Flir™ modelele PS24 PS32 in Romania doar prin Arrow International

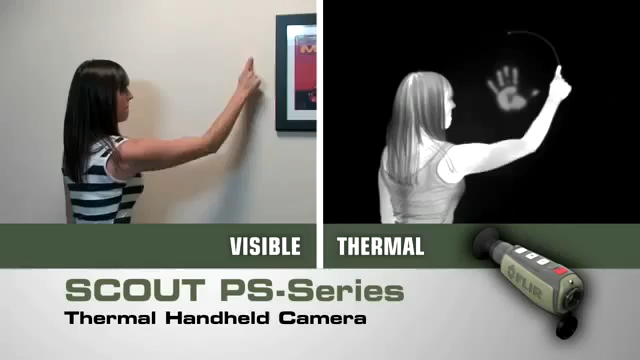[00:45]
Scout PS series creates images from heat not light giving you a serious advantage out in the wild
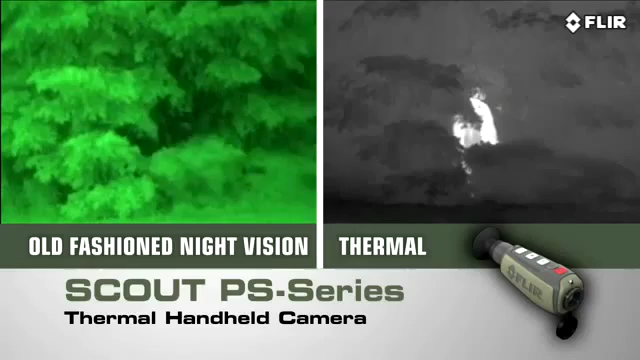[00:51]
far superior to other night vision systems see what you couldn't before day or night
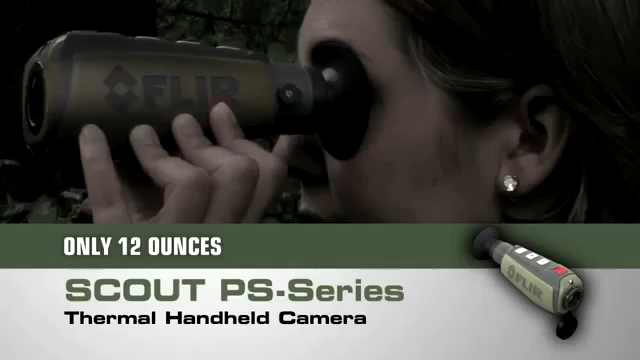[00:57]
for hours on end without arm fatigue navigate rough terrain dusk to dawn even on a cloudy moonless night so you can get back to camp safely or scope out that perfect spot finally see what nature is up to
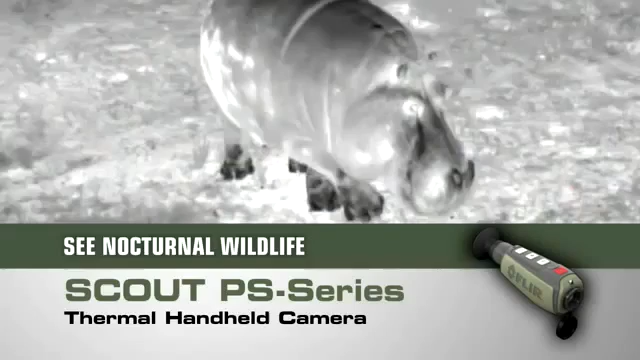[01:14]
after the Sun goes down find members of your party who might have strayed off trail spot
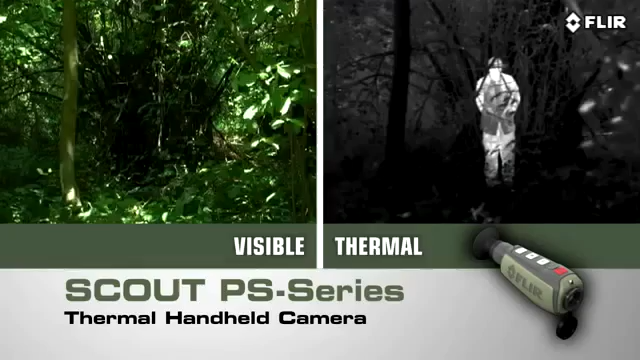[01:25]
to see what's out there detect those in camouflage and even see through
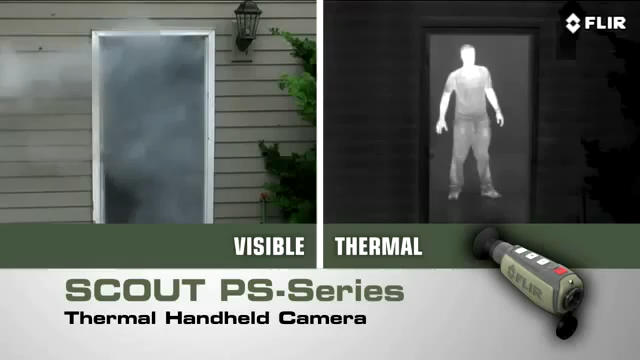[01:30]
light fog smoke and trail dust and the Scout PS series isn't just for the trail